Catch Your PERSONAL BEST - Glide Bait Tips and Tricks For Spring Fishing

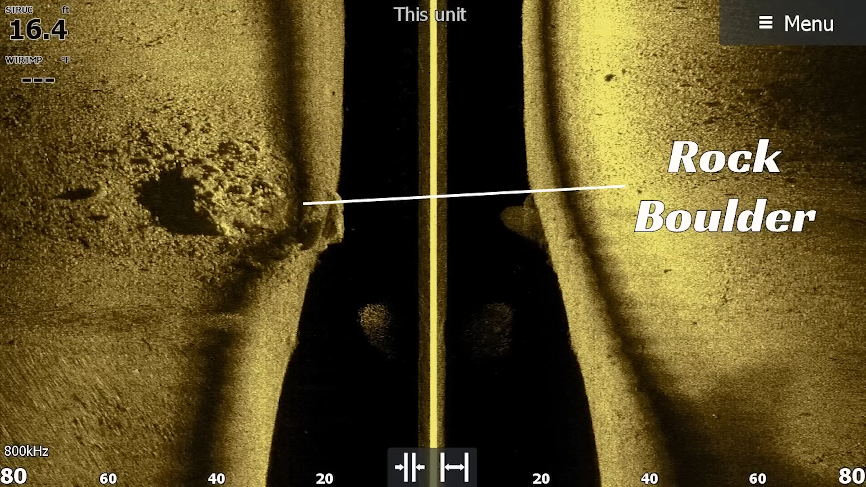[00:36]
There is something about a big isolated boulder that those fish cannot resist when a glide bait comes over the top.
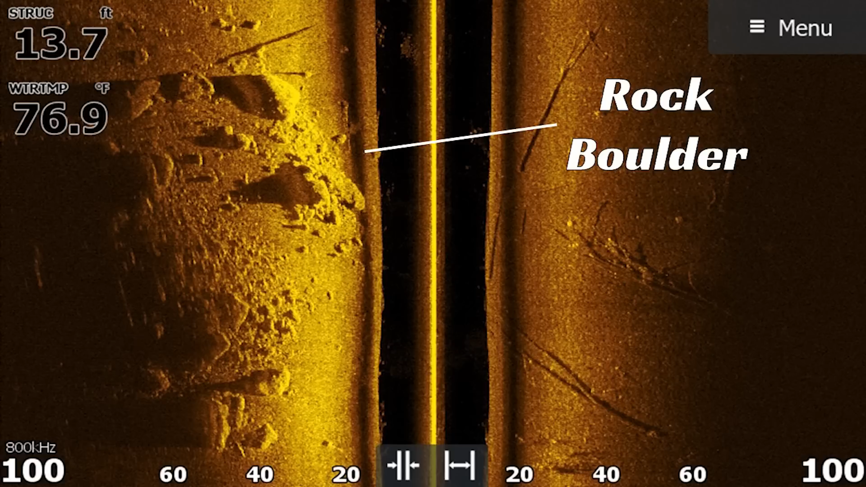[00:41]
On screen: depth 13.7 ft, water 76.9°F
A lot of times you may not even catch them on the glide bait, but you'll see them.
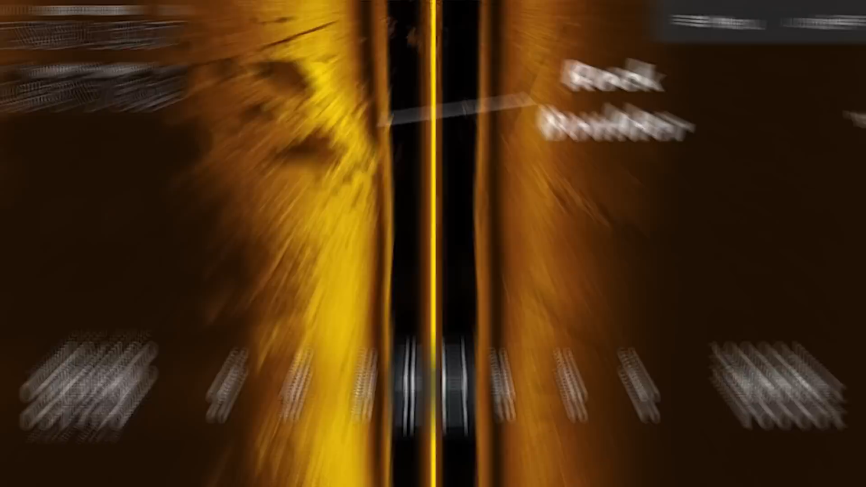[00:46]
They'll come up, they'll show themselves and you can come back and fish it again with a slower moving bait and catch that fish that you saw.
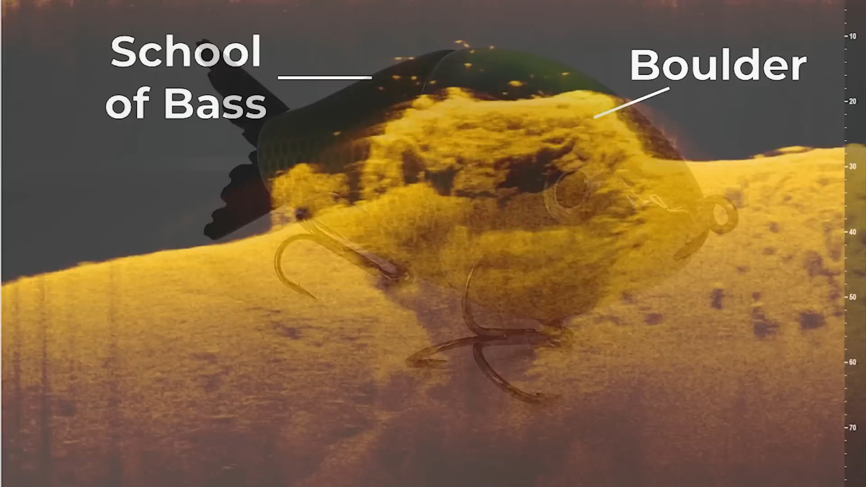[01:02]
year because of the fact that it's going to absorb a lot of sunlight, which warms faster.
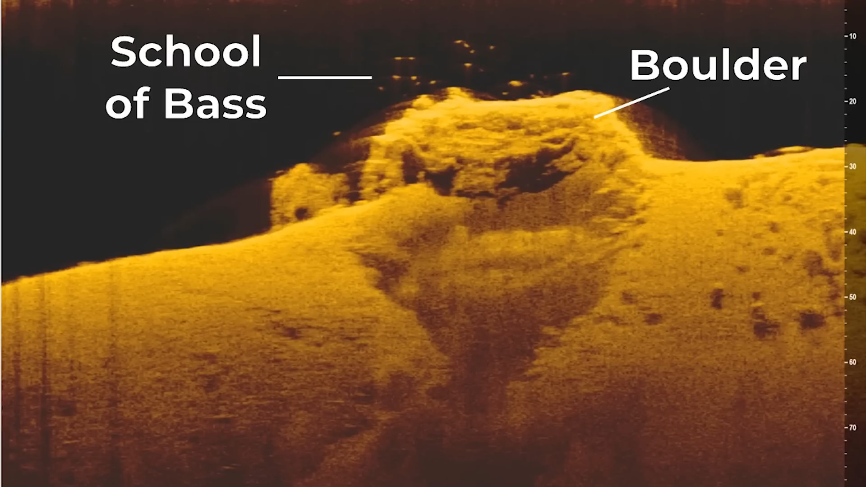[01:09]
Those big females are looking to warm their bellies up, to warm their eggs, to help them develop before they go to spawn. And not only does that big boulder provide them with warmth, it also generally provides them with shade.